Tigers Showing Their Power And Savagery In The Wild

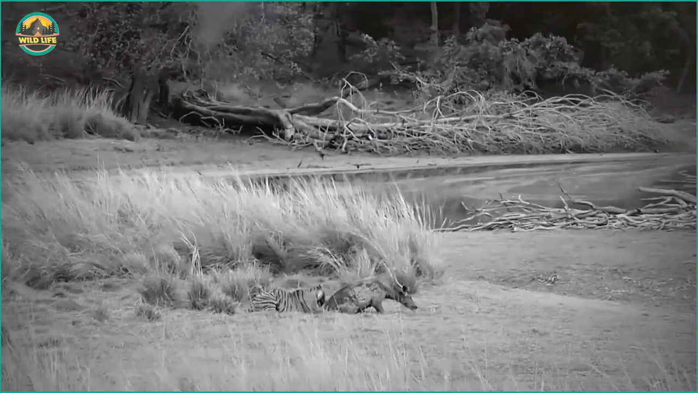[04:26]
Another deer is attacked by a tiger and once again, there isn't much the deer can do to fend off the big cat.